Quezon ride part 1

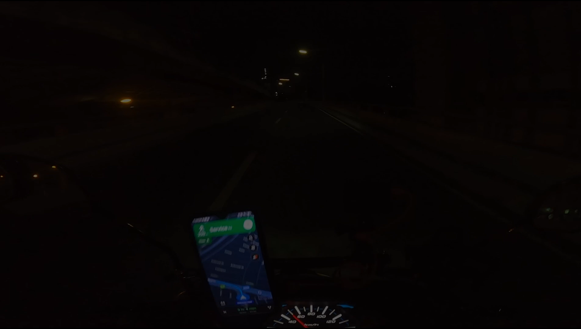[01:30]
Yan guys, naka-take off na tayo. Based dito sa Google Maps, 3 hours and 4 minutes, tama ba? Yeah, hey. First long ride ko nga pala to, no? Solo pa. Supposedly, apat na motor kami.
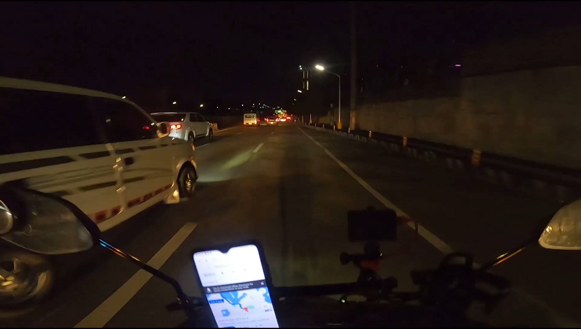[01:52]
Ngayon, kasama ko yung girlfriend ko and then yung mga ka-work.
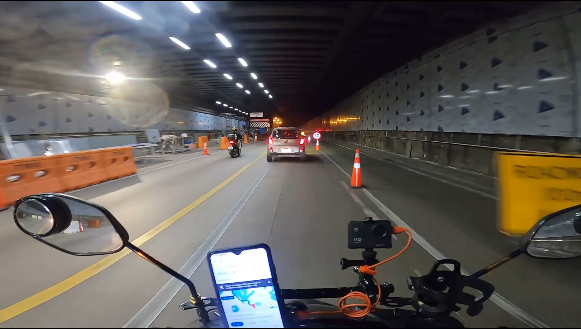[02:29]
Yun, hindi pa nare-release yung ORCR. Mahirap naman ibiyahe. So, ingat-ingat lang tayo kasi makabigla tayong marampa sa ano, S-Lex.
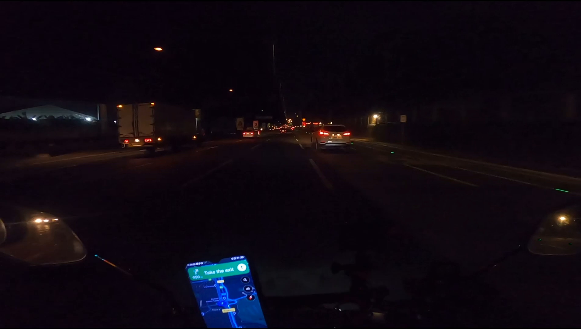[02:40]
Yari. Hindi naman tayo naka 400cc kaya bawal tayo mag-expressway. So, service road lang tayo. Malay natin, di ba, next time may experience natin makapag ano, makapag expressway.
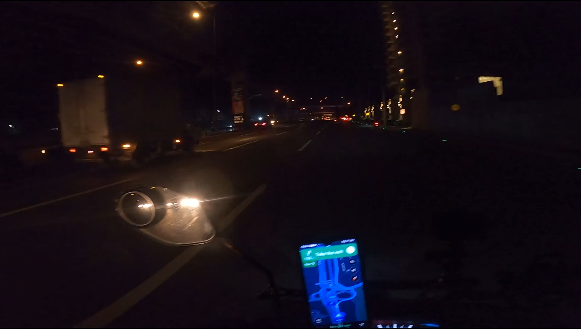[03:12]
Which is yun naman talaga yung isa sa mga goal ko sa buhay, magkaroon ng isang 400cc na bike. Ating time check, 5 AM.
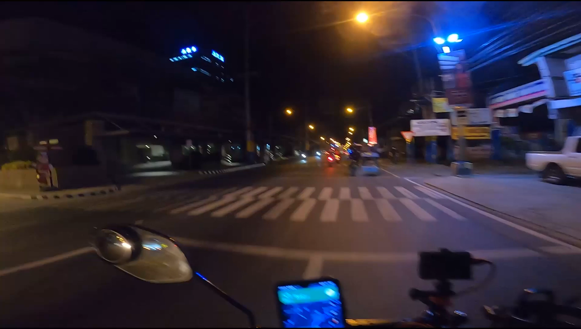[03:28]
Nandito pa lang kami sa Manila South Road. Lagpas ng Alabang.